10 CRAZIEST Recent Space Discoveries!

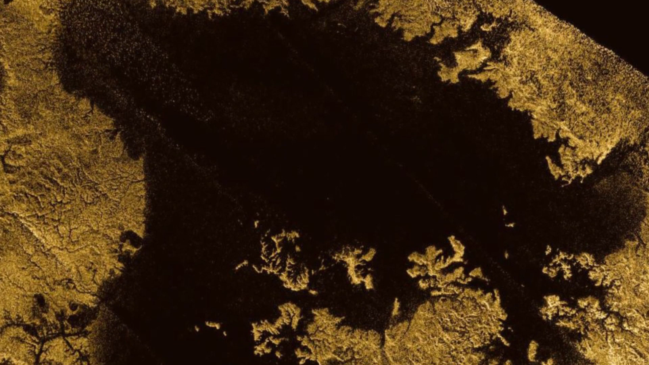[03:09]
It's true that scientists already knew about Titan's methane seas, but they hadn't known about the canyons.